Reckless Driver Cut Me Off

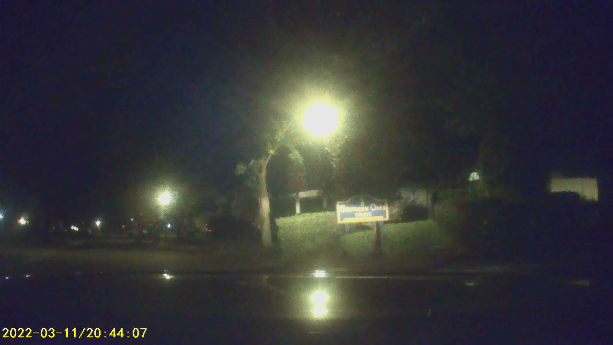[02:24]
Is that what it was called? 6-9-A-Z-B-M. I was missing something. Why did that guy do that? I'm really upset. What? What happened? Again? He cut right... He had cut right in front of me and almost caused an accident. And I'm not even sure if he touched me. I want to find out what's going on with this guy.